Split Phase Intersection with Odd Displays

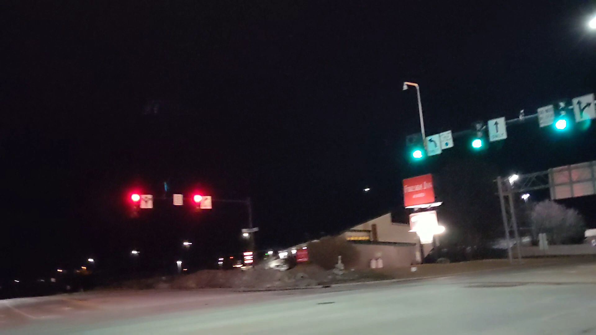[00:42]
Alright, we'll see how this window goes. So, we've got a walk sign.